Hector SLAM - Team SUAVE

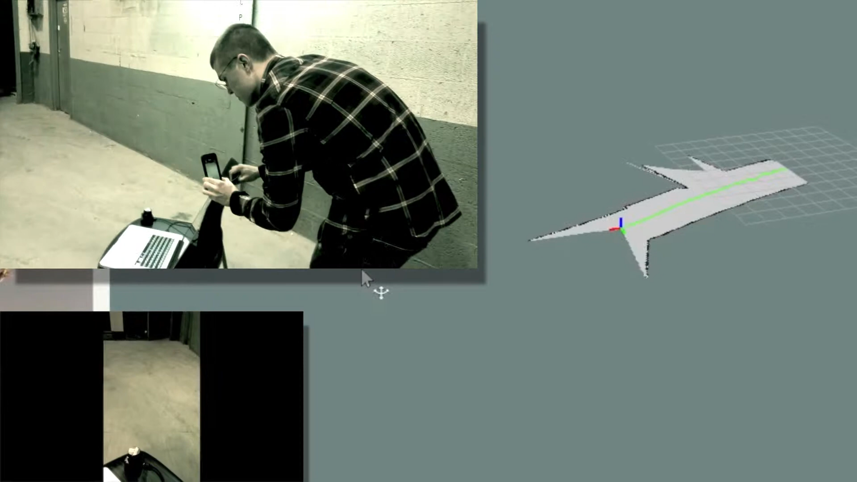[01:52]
the axes that you can see there on the map will not move because from its perspective it's not moving. It doesn't see anything moving.
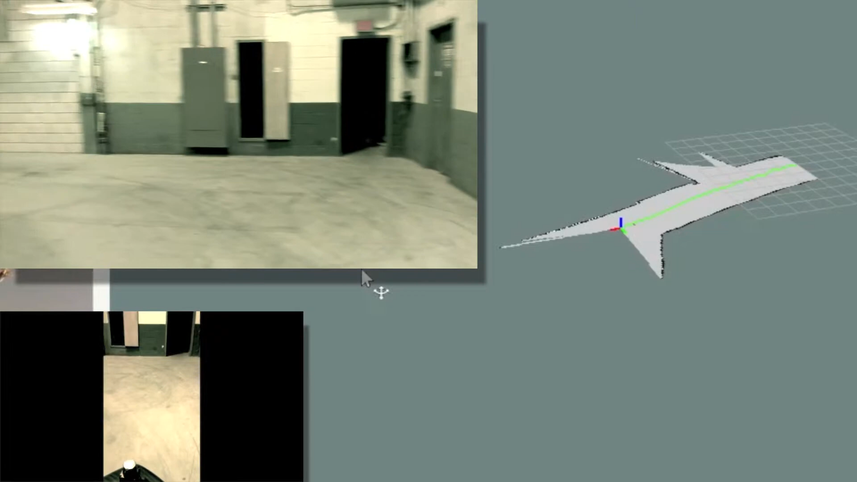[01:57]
A good analogy for this would be walking through a snow covered field where you can't see anything moving, you don't know how far you've walked.
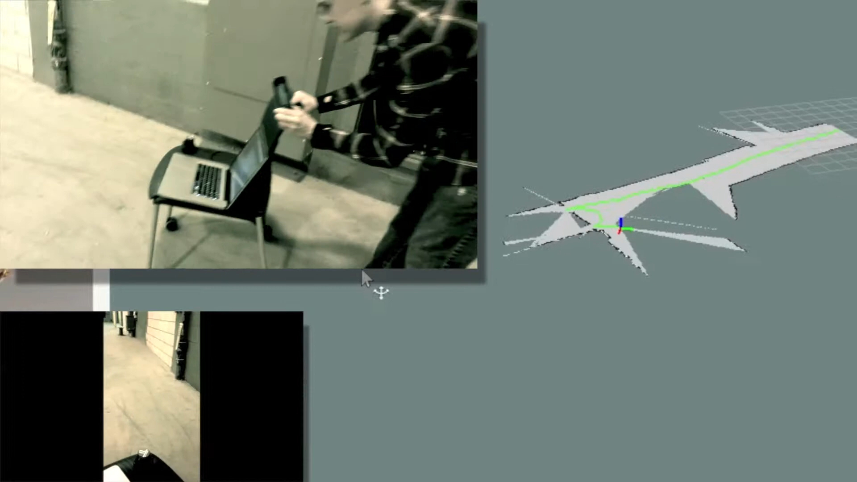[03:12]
Okay, now one downside that we see in this video.
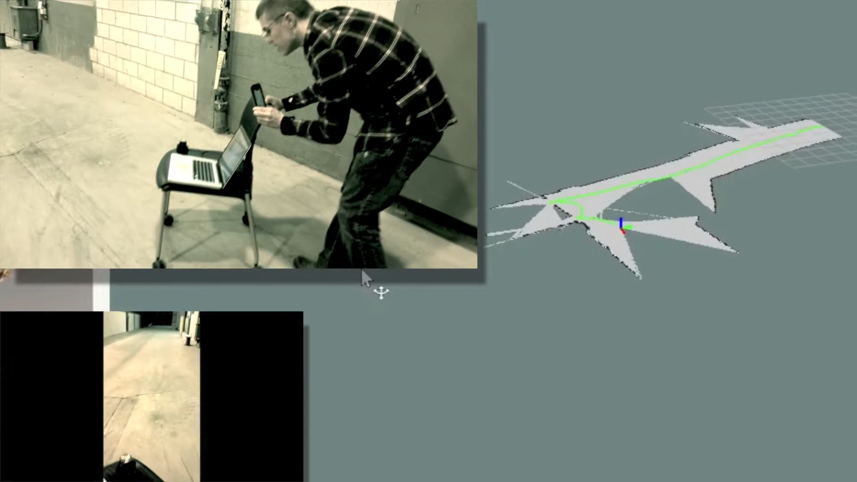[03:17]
If you look on the left-hand side of the map that we've generated in that corner area,
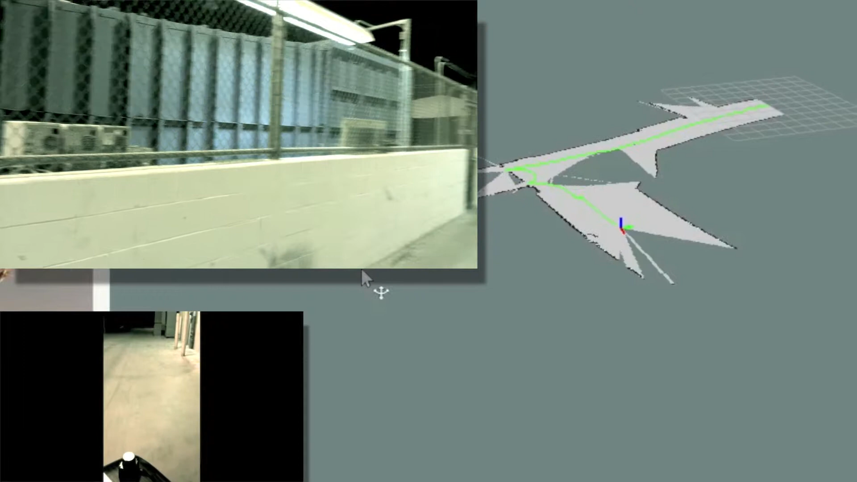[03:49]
solely an optical technique with accelerometers and gyroscopes.